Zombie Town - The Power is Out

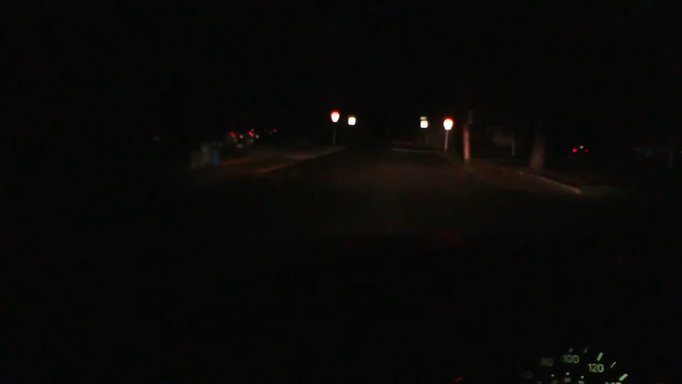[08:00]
It gets a little bit dark. It's kind of weird cause you don't ever see things like that.